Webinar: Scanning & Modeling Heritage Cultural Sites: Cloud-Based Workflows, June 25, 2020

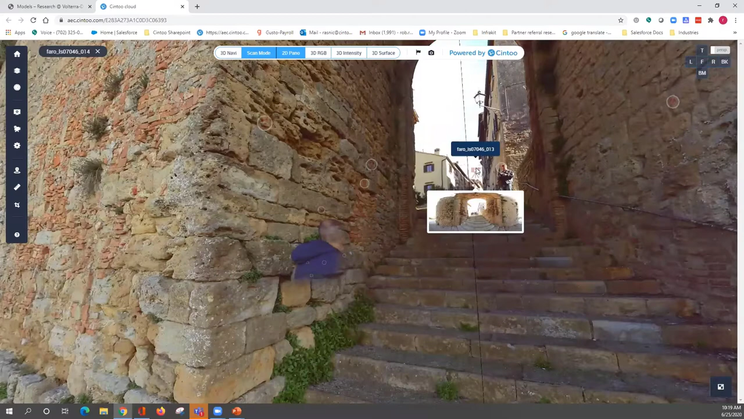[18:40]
So, all of the display modes that Paul talked about are available here as well. So, you can see we can switch to the surface mode that Paul
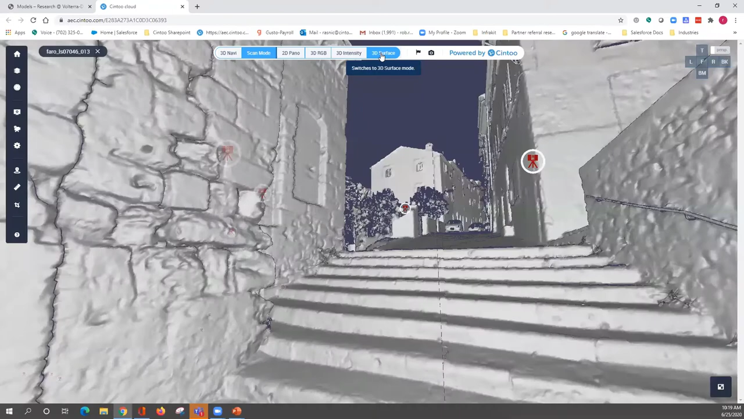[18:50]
described and continue to navigate and explore these sites.
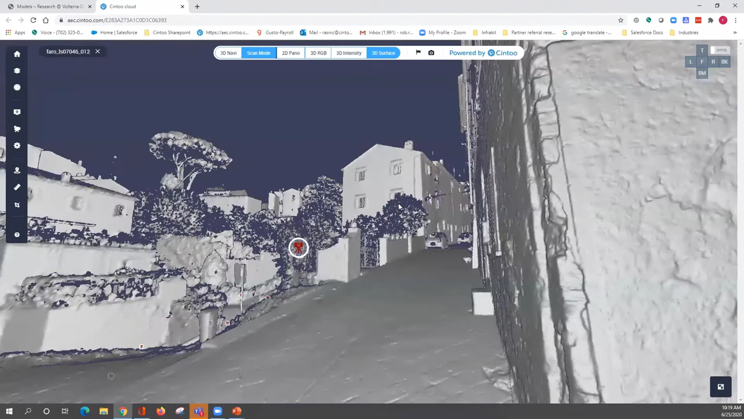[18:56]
So, all that's needed is internet connection and a browser and a special software.
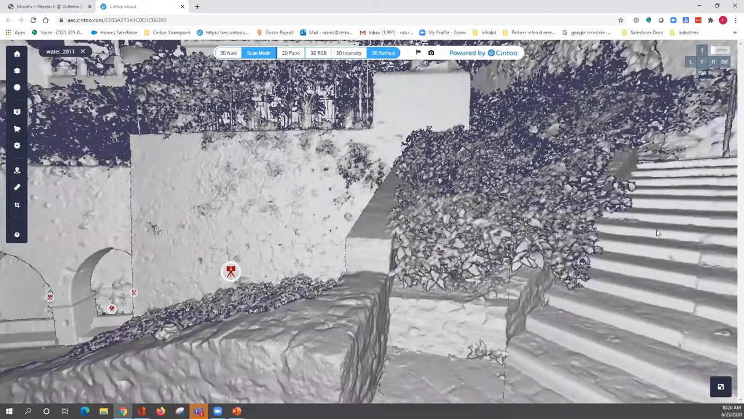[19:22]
So, that gives you a little bit of sense for that. And then, this particular project that I pulled up here, which is the St. Felice Gate and Springs. It's one of the other gates into the city. There's actually a research project going on here right now being done out of the University of Pisa. So, we were able to extend this data to them very easily and we were able to invite certain researchers in and give them elevated privileges so they can actually download the data and start to work with it.
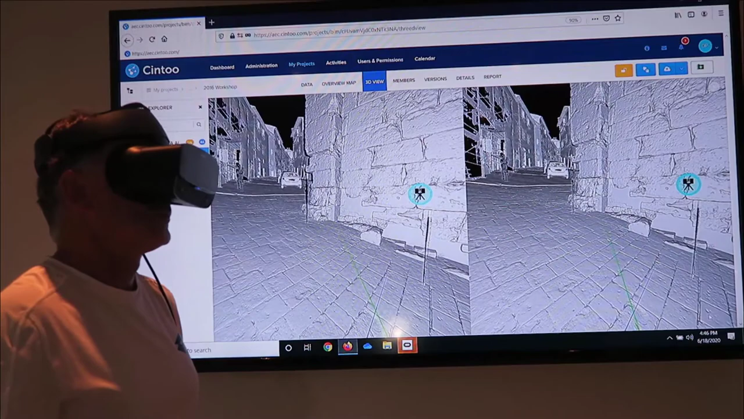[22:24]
Moving from scan to scan may be seen as a limitation, but from our experience, many people prefer to use this Google Street View type of immersive experience rather than the full 3D navigation. Because in this full 3D navigation, people get lost. You may get lost by going through the walls or through the floors. You can change the display settings from RGB to the surface or even X-ray.
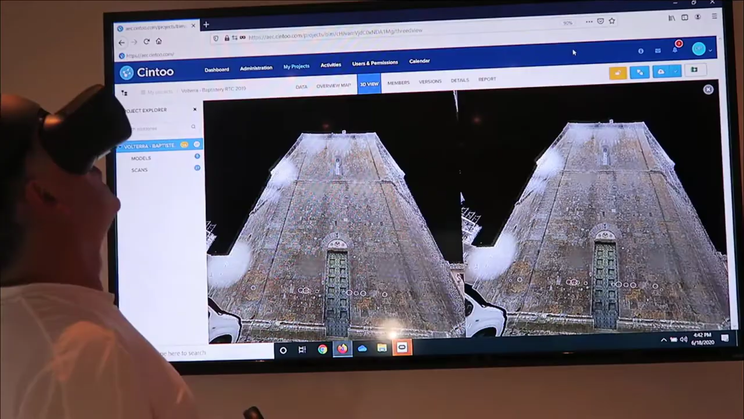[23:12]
this Cintocloud VR streaming feature is compatible with the Oculus Rift S on the HTC Vive Pro. This is another example. This is a Volterra Baptistery which has been scanned with a Leica RTC 360. This is an interesting example, not only because it's a wonderful piece of architecture from the 13th century,
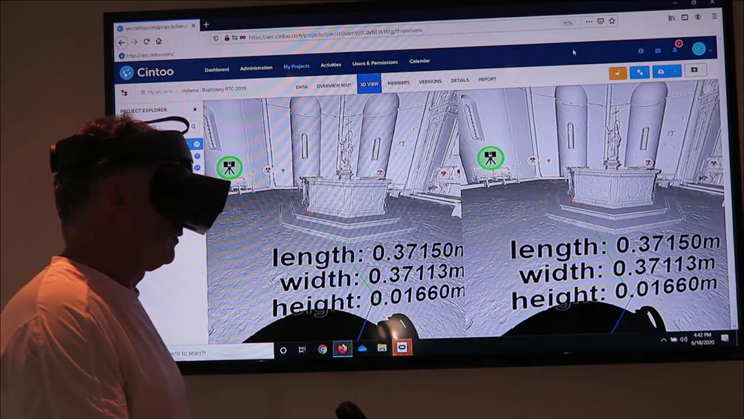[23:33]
standing just in front of the Duomo or Volterra in the center of the city. But in this case, where the scans also have been used to create a BIM model, a process known as scan to BIM.
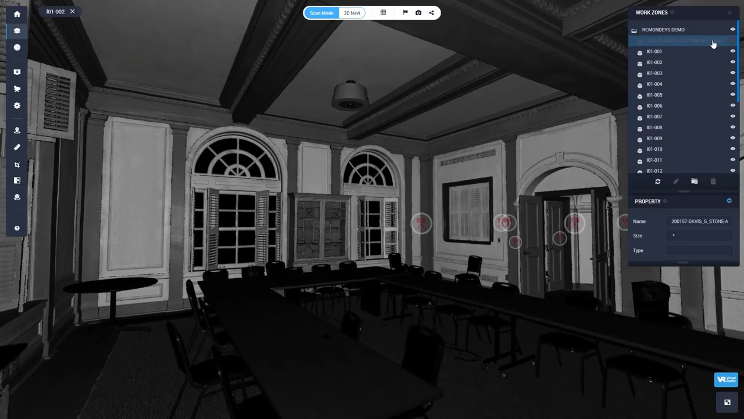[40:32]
You would have to take advantage of all the view types available, floor plan, ceiling plan, sections, elevation views.
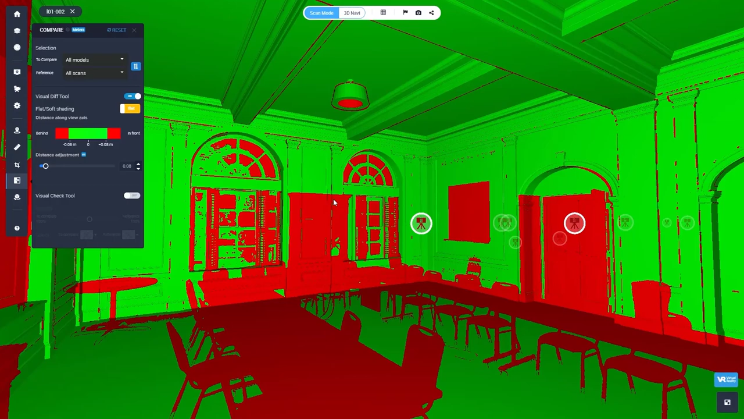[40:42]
It is tedious, but it does render good results. But the approach that I like, which you see right now on the screen, is using the scene to approach.
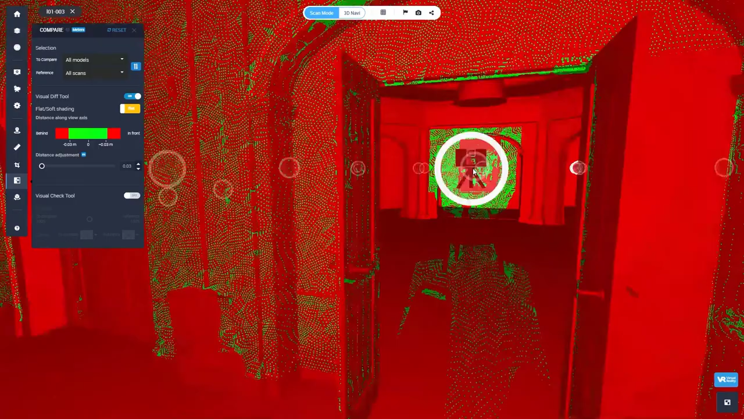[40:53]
Instead of checking elements for alignment accuracy, you're basically checking spaces.
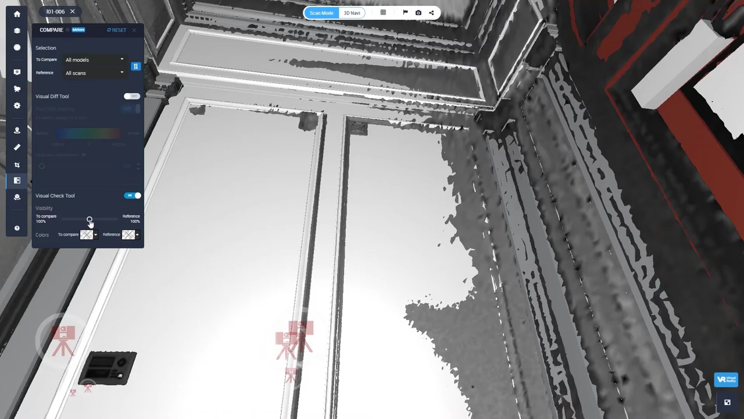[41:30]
of checking how well the model aligns with the point cloud.